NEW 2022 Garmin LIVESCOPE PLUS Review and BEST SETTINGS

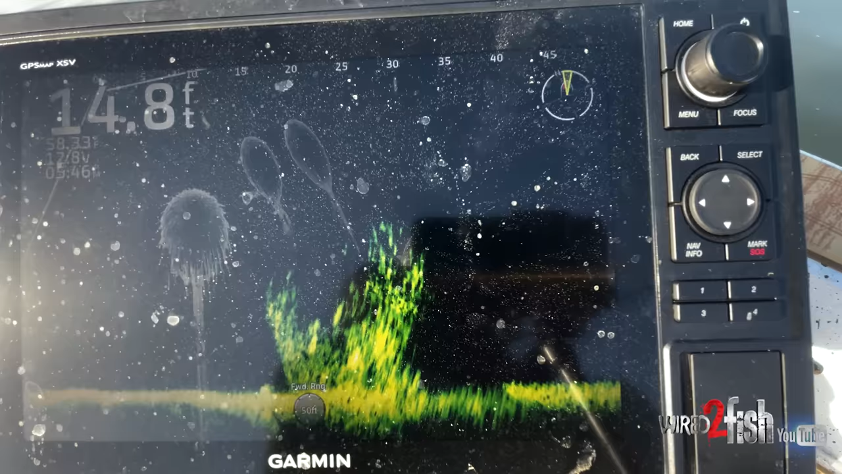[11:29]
On screen: depth 14.8 ft
So some of the fuzz you're seeing in the water is is the lenses and the frequencies reflecting off of the pollen that's actually in the water dispersed like little sand pellets.
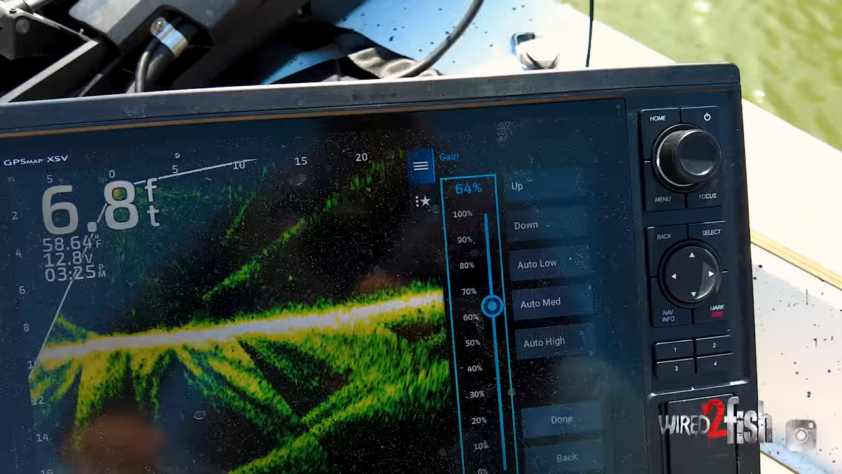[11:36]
On screen: depth 6.8 ft
It's you're getting all kinds of reflectivity because of what's in the water.
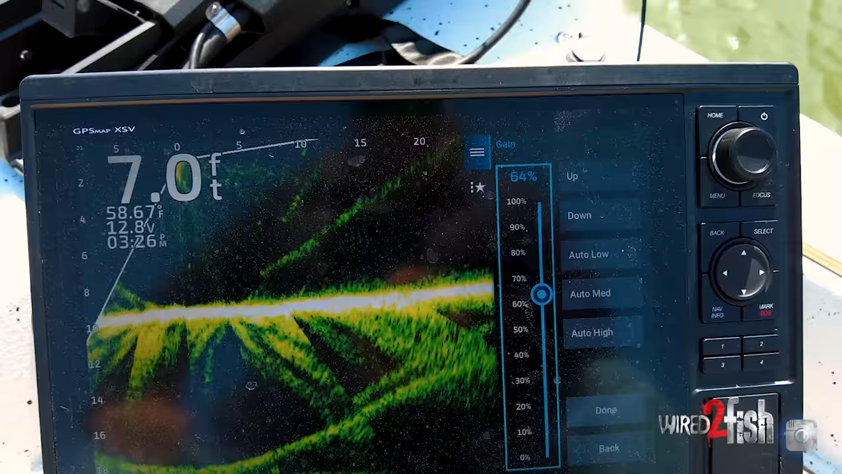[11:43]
On screen: depth 7.0 ft, water 58.67°F
Never mind that Kentucky Lake just came up six feet. So it has picked up every piece of debris on the bank and put it in the lake.
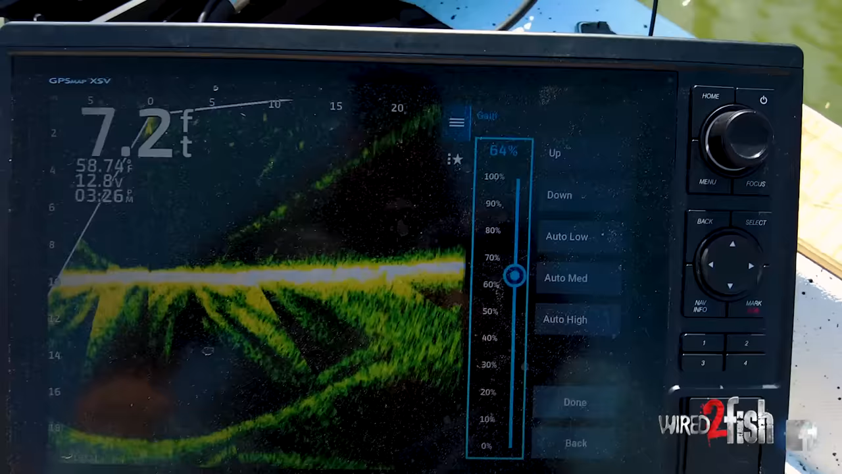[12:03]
On screen: depth 7.2 ft
It has nothing to do with the technology.
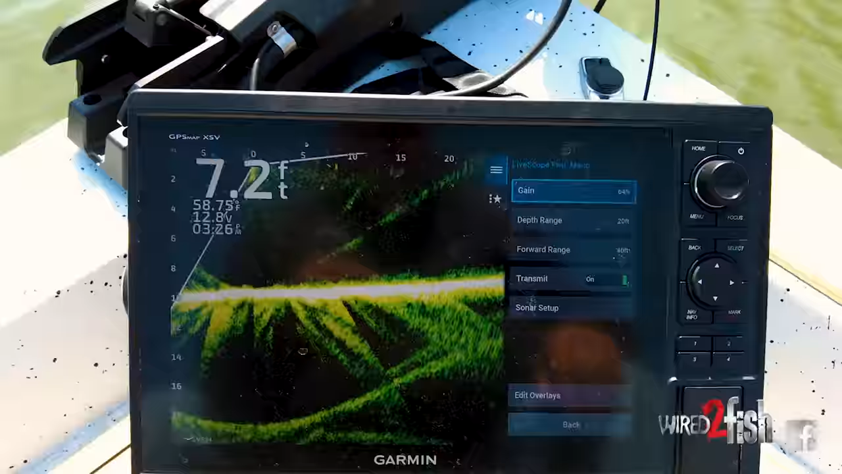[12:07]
On screen: depth 7.2 ft
Nobody's going to make a better technology that can see through all that stuff. That's just the nature of beaming frequencies through water that have sediment in them.
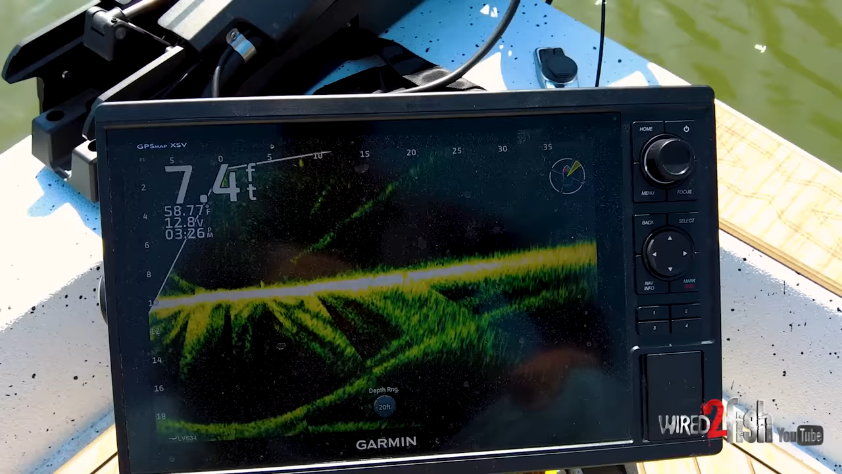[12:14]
On screen: depth 7.4 ft
So again, you know, that's my settings. That's kind of how I've set up LiveScope Plus.
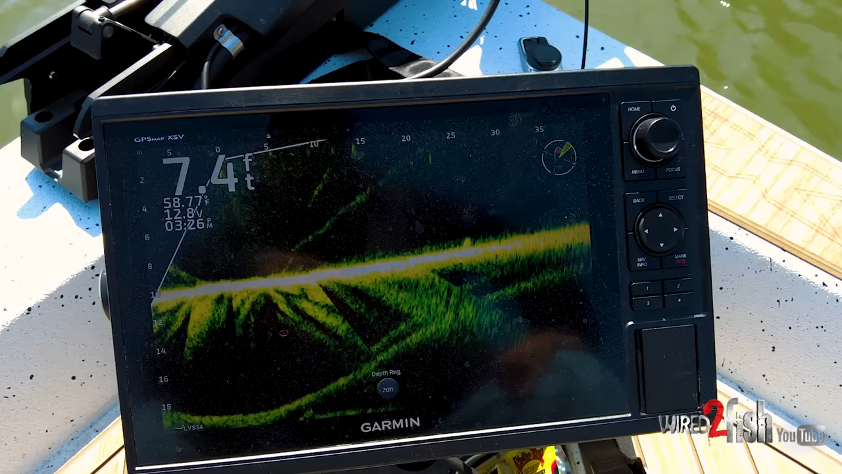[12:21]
On screen: depth 7.4 ft
I'll show you some of the screens and what I've been able to see out fishing.
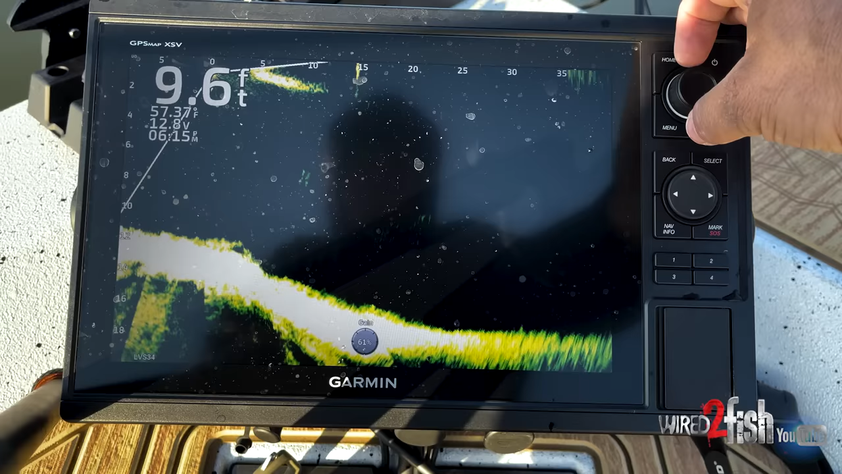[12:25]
On screen: depth 9.6 ft
You'll notice as I pan around on this one, I see, you know,
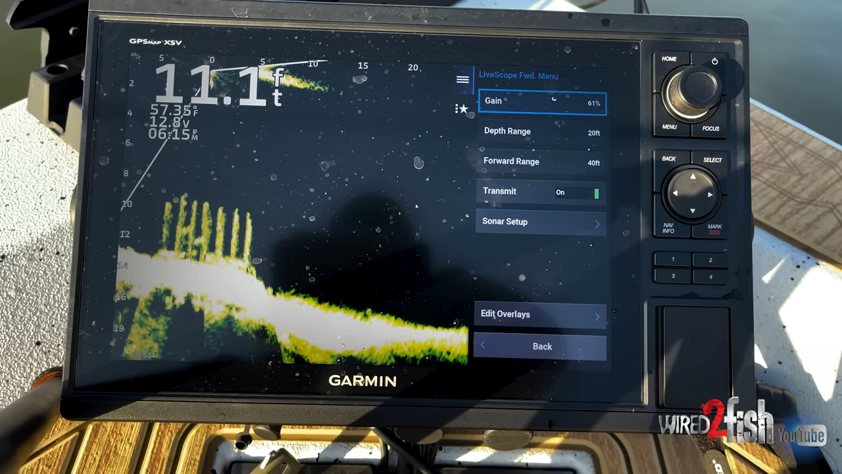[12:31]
On screen: depth 11.1 ft
initially I see a crappie in the middle, but then as I pan through, I see four, five, six on the left side. So again, that's what I was talking about on the depth. And then this piece of cover, you know, it's kind of laying at an angle. Um, again, when I first panned and looked on the left side, I didn't see too much. But then when I panned around to the right side, I noticed a bunch of big crappie up on top on that high right side. Um, they were pretty aggressive.
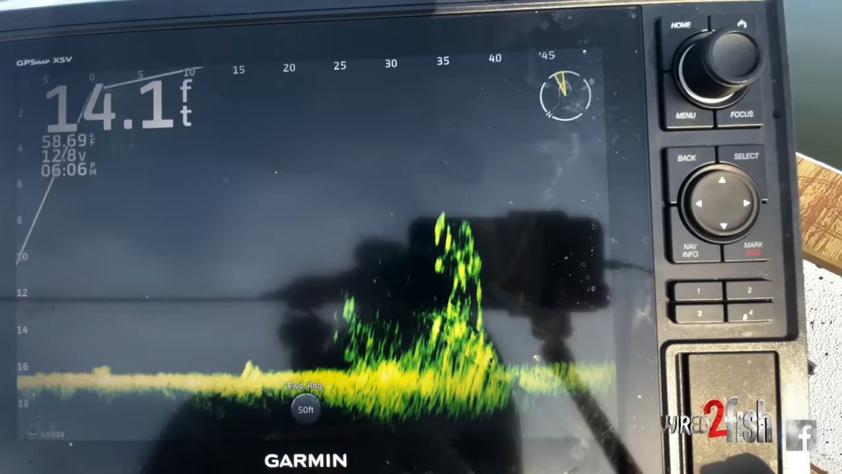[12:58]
On screen: depth 14.1 ft, water 58.69°F
I was able to catch three or four off of it, um, pretty quick. Um, you know, I've already pulled a few fish off, ease it in a little closer and fishing for them. But you notice as you pan around, you don't see any until you get to that far side. And then there they all are kind of bunched up on that one side of the cover. So, um, but yeah, you notice how clean my screen is, you know, these piles are in 14 foot of water,
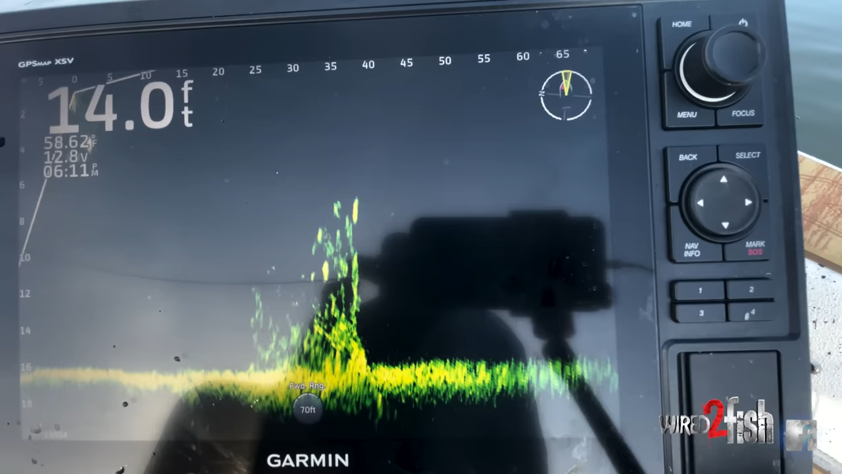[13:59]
On screen: depth 14.0 ft
I'm looking out 70 feet and fishing these fish with a, with a vantage point out to 70 feet. So, I mean, think again, how good a definition I'm getting with a screen that's zoom, you know, that is looking way out. I'm still getting a ton of definition. I'm still seeing exactly what the fish are doing. Um, and then, you know, on this screen, as I pan in, I get closer in again, I'm, I'm getting lots of information about how the fish, the fish are set up on the brush. Um, you know, these fish I had cast that for a while and I decided to ease in a
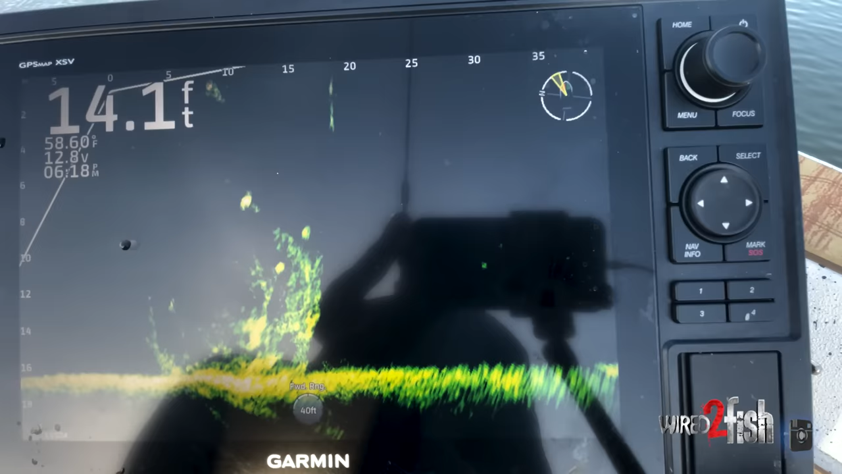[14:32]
On screen: depth 14.1 ft
little closer and use a jigging rod and was able to get a couple of those bigger ones that would, would follow the bait when I was casting it, but wouldn't just weren't committing to the bait.
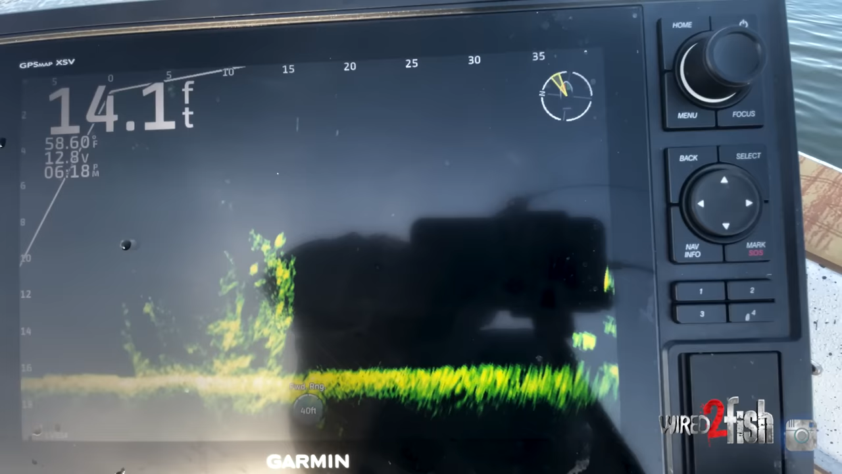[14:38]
On screen: depth 14.1 ft, water 58.60°F
And I decided, you know, I need to just drop a jig on their head or just kind of ease into them with a jig. Um, and that's what I did to, to get those fish to commit finally.
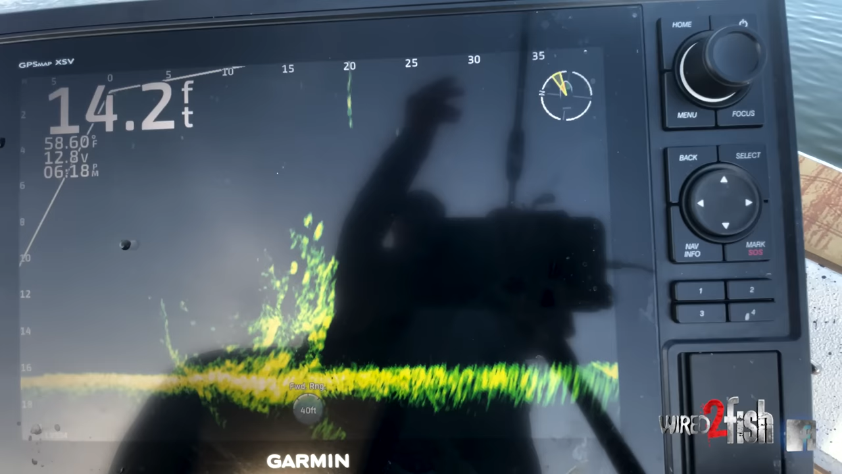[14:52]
On screen: depth 14.2 ft
So yeah, you'll see that, you know, that big one that was sitting on top for whatever reason, he just liked that presentation better than sitting way off of them and making a 30 foot cast and bringing it over their heads. So that's my rundown on LiveScope Plus.